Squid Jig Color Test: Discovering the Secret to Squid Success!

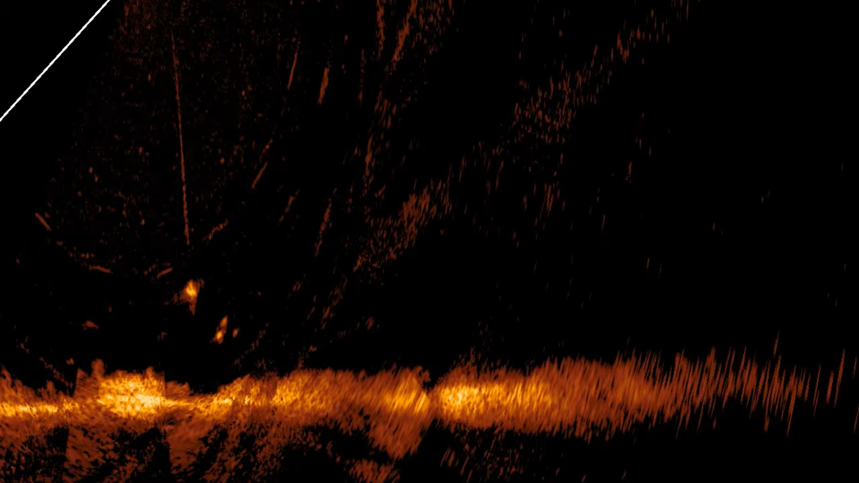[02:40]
but he's definitely following both of the jigs, he had a good look at the bright one, but then he sort of dropped back, he's just dropped back now.